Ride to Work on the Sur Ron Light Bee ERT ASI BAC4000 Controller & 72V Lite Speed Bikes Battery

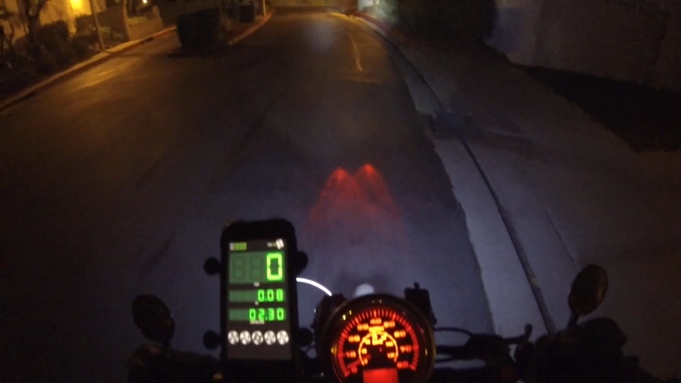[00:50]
the analog speedometer which is a GPS base.
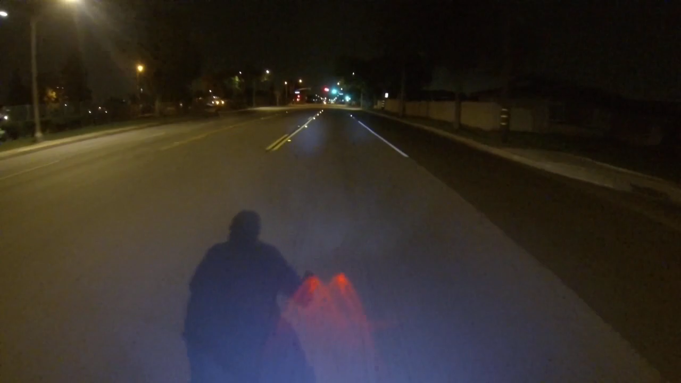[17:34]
48 on the gauge, and under 50, uh, on the analog gauge.
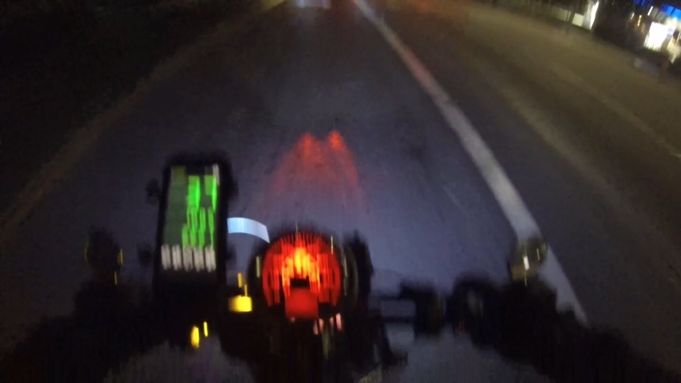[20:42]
Another thing I like about the speedometer is, um, it goes up to 80 miles per hour, which is, which is pretty much perfect for the, uh, ASI 72 volt, uh, setup.
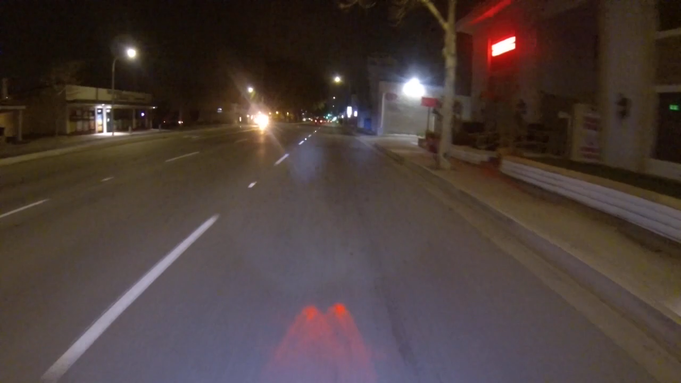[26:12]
Oh, that dude is just walking around without a shirt on. Rock and roll. So, riding into downtown Santa Ana, I do prefer taking, you know, some of the back roads in rather than the main roads. Like, I like taking Flower instead of Broadway or Main Street because there's just a lot less homeless people.